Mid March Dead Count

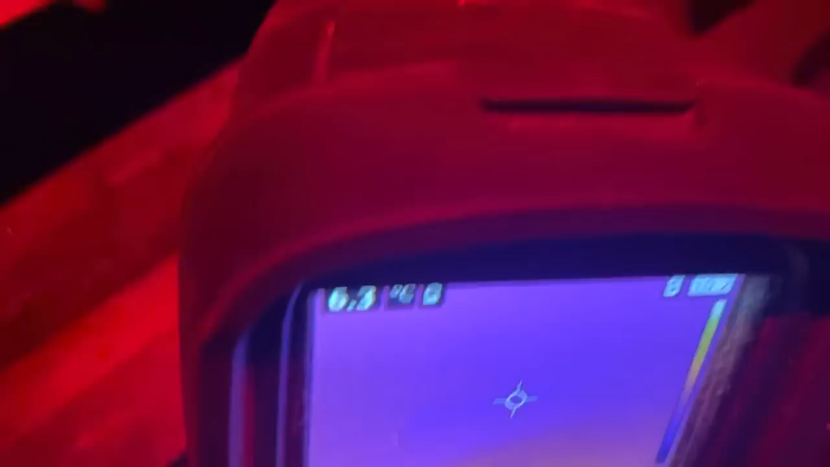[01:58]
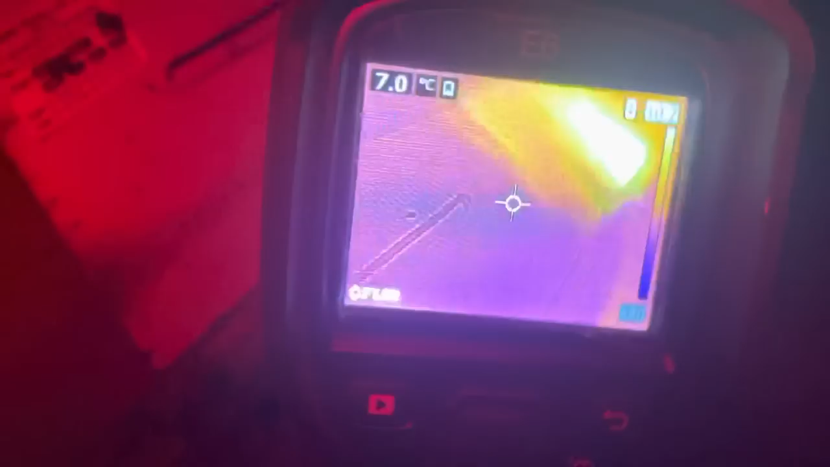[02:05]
On screen: spot 7.0°C
yep but sometimes a small cluster is at the back of the colony
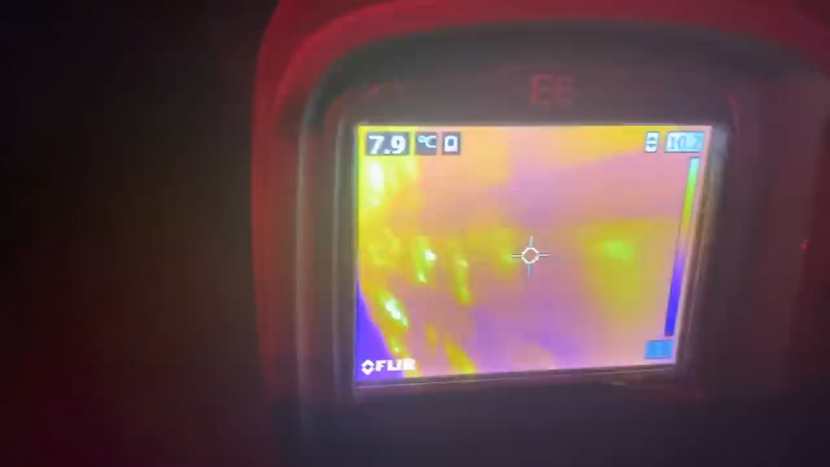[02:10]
On screen: spot 7.9°C
and doesn't show as strong of a heat signature like this one.
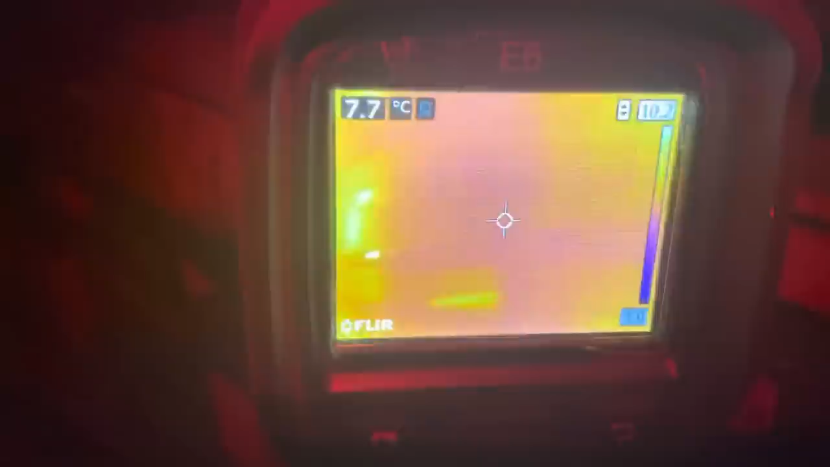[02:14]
On screen: spot 7.7°C
Look at them way back there.
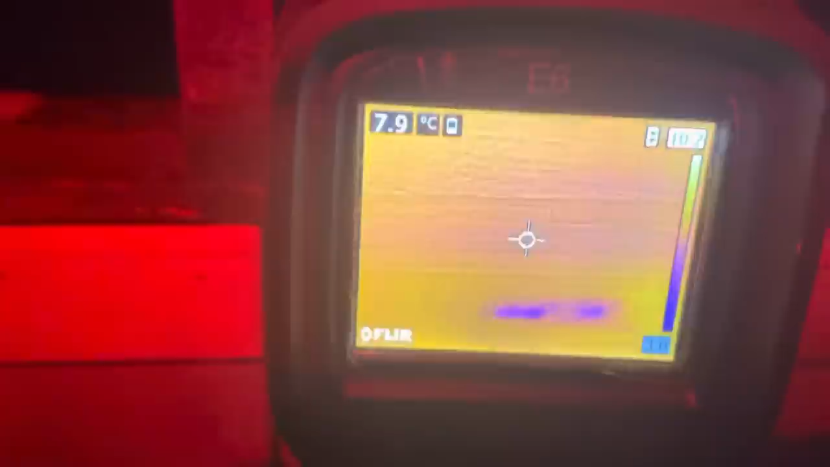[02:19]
On screen: spot 7.9°C
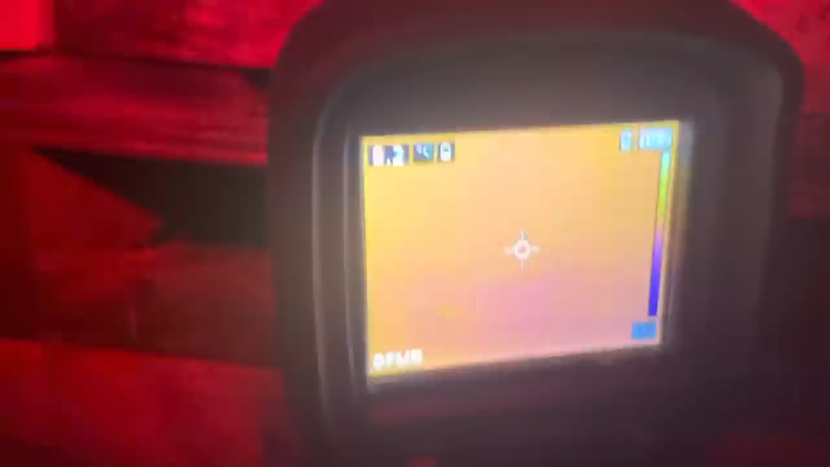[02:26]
Decent little cluster back there but just not showing on the front as the one beside it.
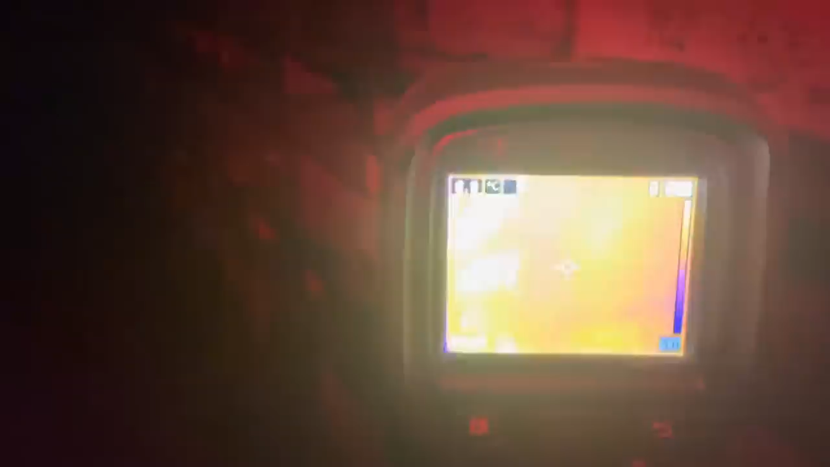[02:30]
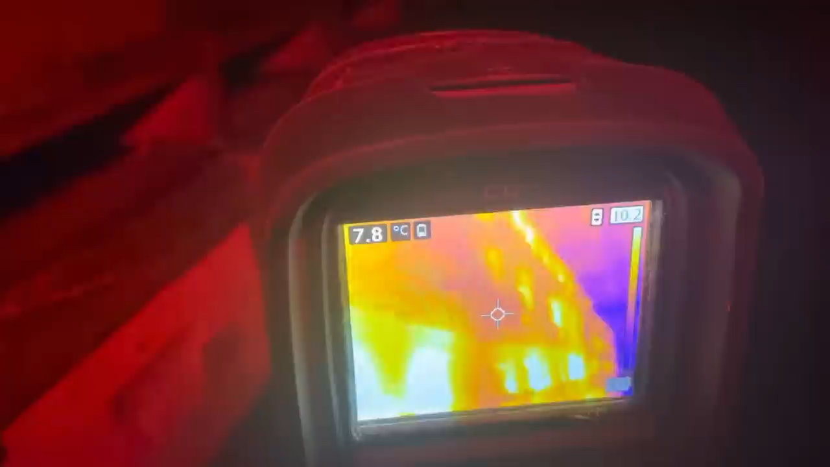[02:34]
On screen: spot 7.8°C
So what does all of this mean?
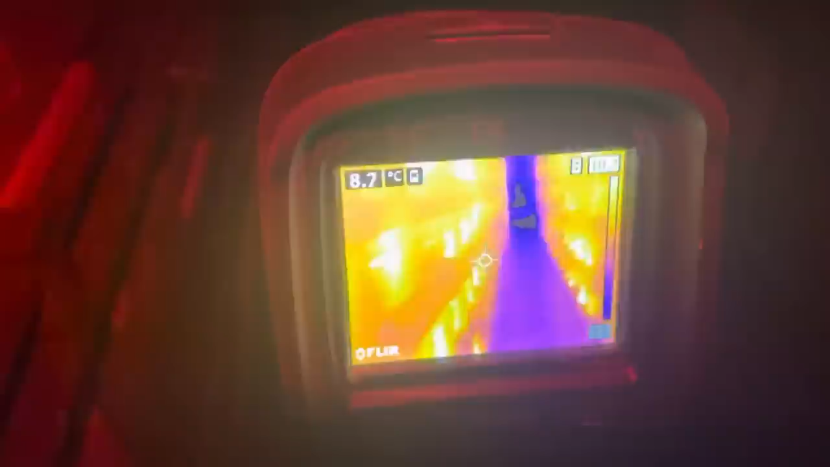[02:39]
On screen: spot 8.7°C
It means I'm seeing a lot of glowing.
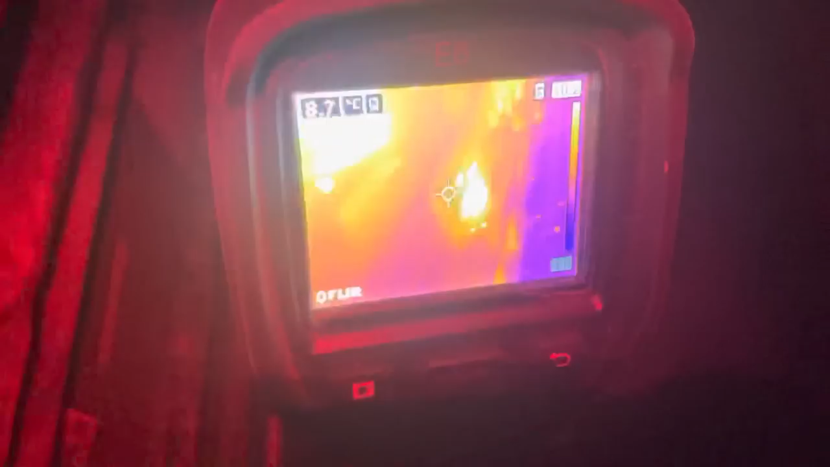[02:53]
critical right now and help myself prepare for what's coming this spring.
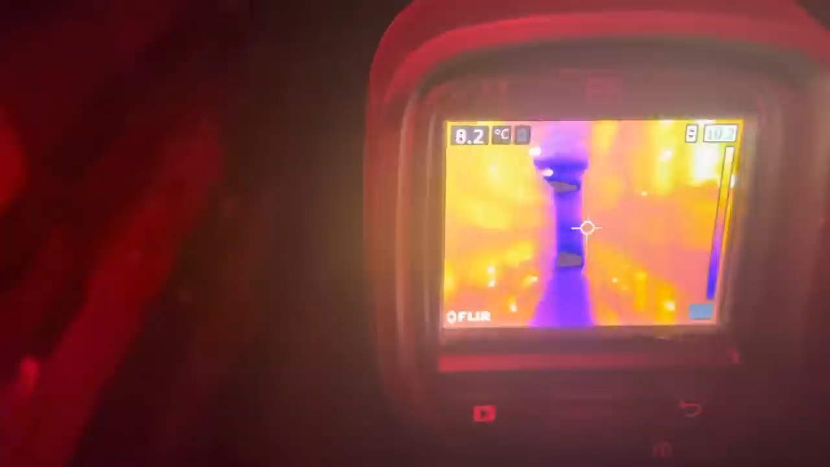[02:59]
On screen: spot 8.2°C
So anything like that even though it's glowing just a little bit I still counted them as losses.
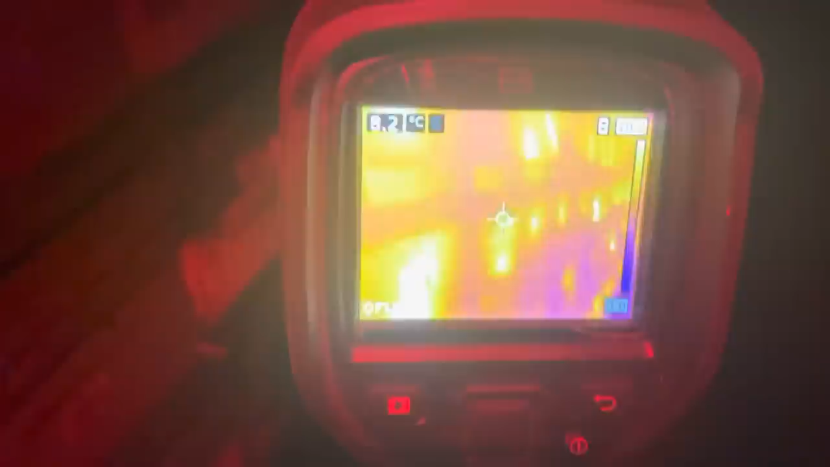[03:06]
So I pulled out 200